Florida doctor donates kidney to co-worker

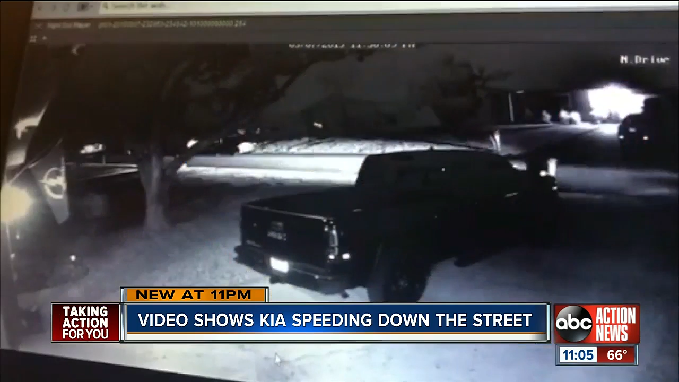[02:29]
nearby home security camera catches that white Kia you see they're speeding down the street deputies say a 16 year old was behind the wheel he lost control and hit the house on Eastville Drive just before midnight